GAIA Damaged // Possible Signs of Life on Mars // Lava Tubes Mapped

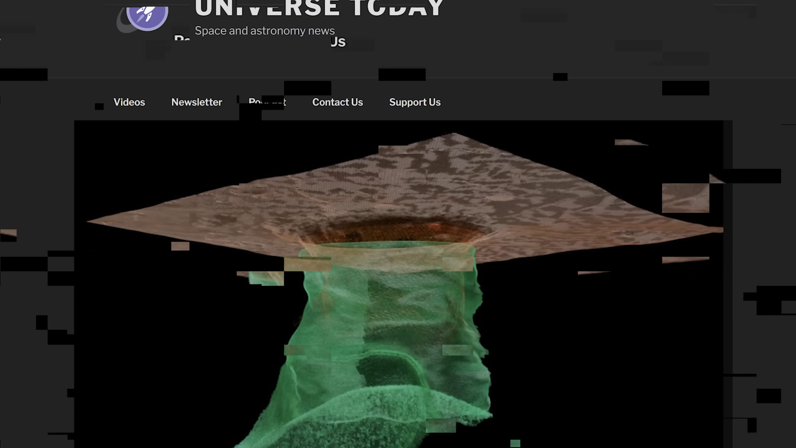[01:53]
Mapping a lava tube from space. I've talked a lot about how lava tubes on the moon and Mars are the perfect ways for us to both explore the interiors of these worlds,